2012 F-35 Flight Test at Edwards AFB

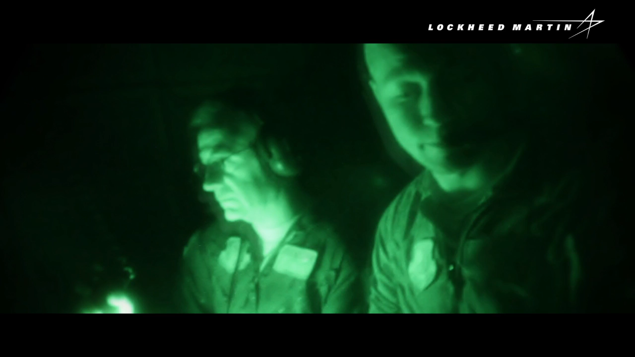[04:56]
And that allowed us in the spring then to begin our night qualifications on the KC-135 tanker and the KC-10 tanker.
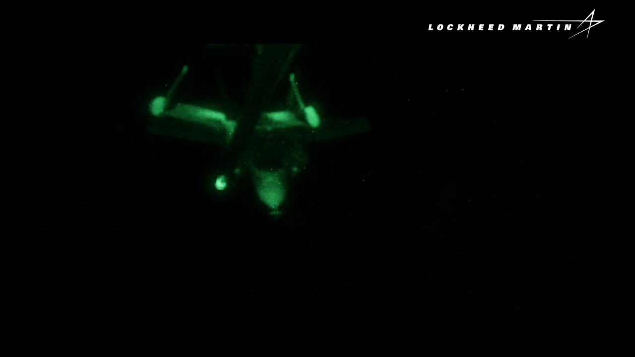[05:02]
In both cases, the airplane was just a joy to fly at night and on the tanker.